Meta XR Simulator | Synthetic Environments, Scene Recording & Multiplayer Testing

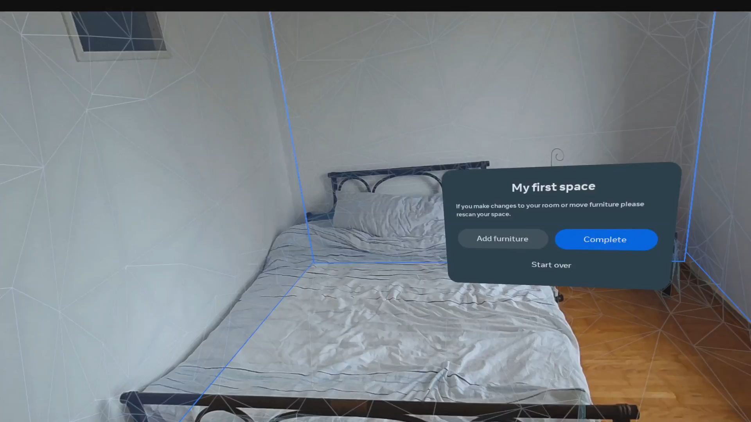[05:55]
Make sure to take enough time here to make it as accurate as possible, and also add your furniture to the scene model.